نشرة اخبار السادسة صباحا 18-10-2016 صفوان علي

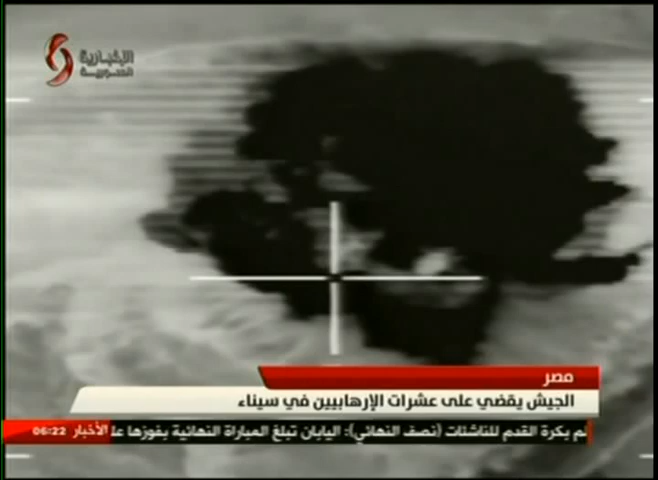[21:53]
مواقع الإرهابيين وتحصيناتهم في شمال سيناء قصف مدفعي مركز على أهداف مماثلة في هذه المنطقة التي
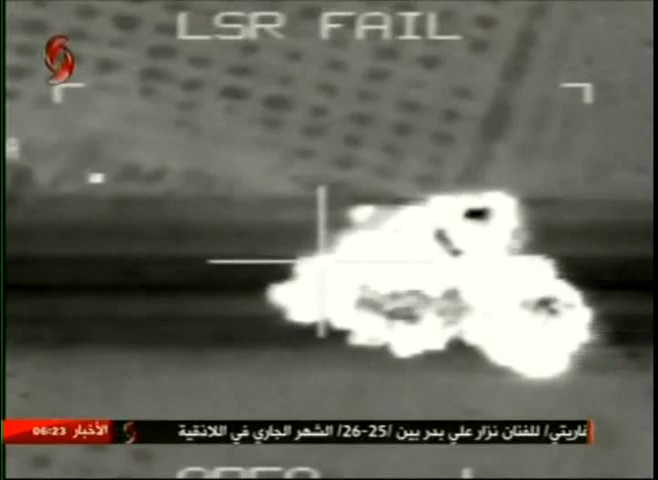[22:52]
وإصابة آخرين كما تم تدمير عشر بؤر إرهابية وسيارات ومخابئ وقبل الختام تذكير بأبرز العناوين